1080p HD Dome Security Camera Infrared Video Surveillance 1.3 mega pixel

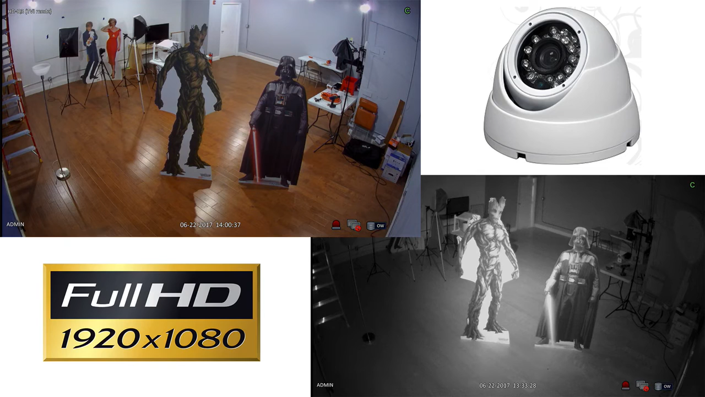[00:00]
The HD Q3 is a high definition dome surveillance camera with built-in infrared night vision.
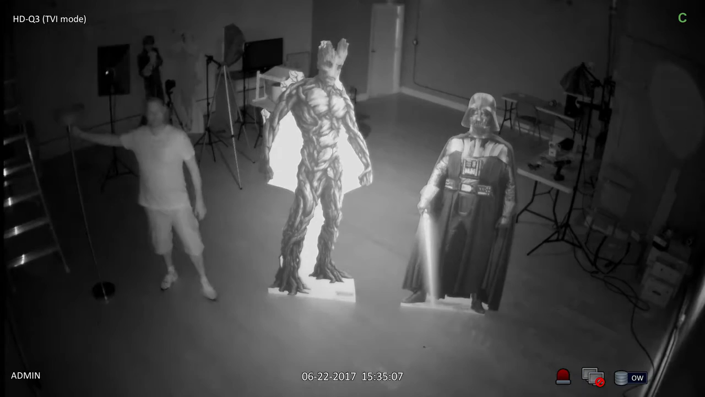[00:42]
This security camera is able to capture video in zero light by using the infrared capability that is built in. When I turn the lights back on the infrared mode is automatically disengaged and the camera captures video in color again.